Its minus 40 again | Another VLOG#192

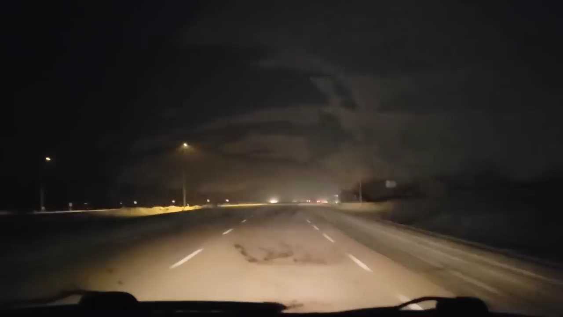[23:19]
Look how cold it is, guys. There's frost with the defrost on.
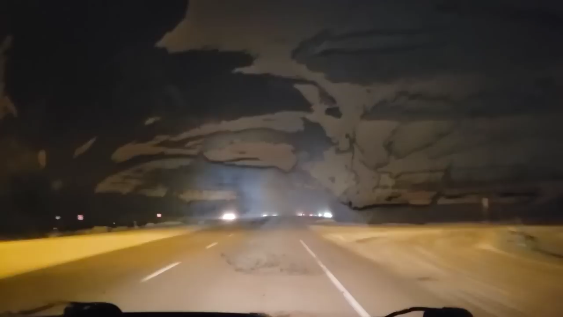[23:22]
It is minus 30 something probably with the wind chill. Minus 32 Celsius with the wind chill.
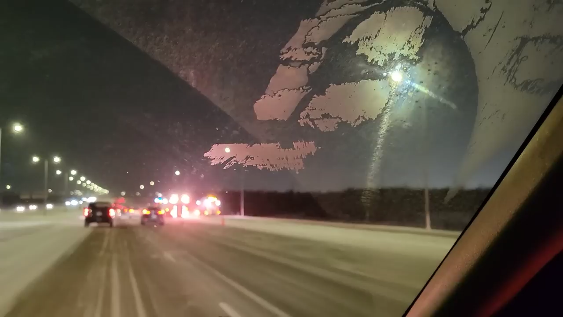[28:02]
There's probably an ambulance here too. Or not. Wait, why are they even here? Some kind of a spill.